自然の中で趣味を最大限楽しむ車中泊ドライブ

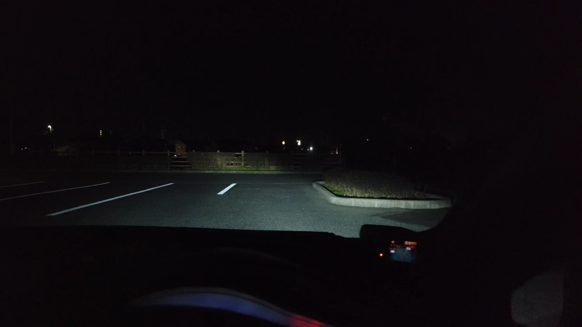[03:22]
今夜車中泊に選んだのはトイレのある公園駐車場です。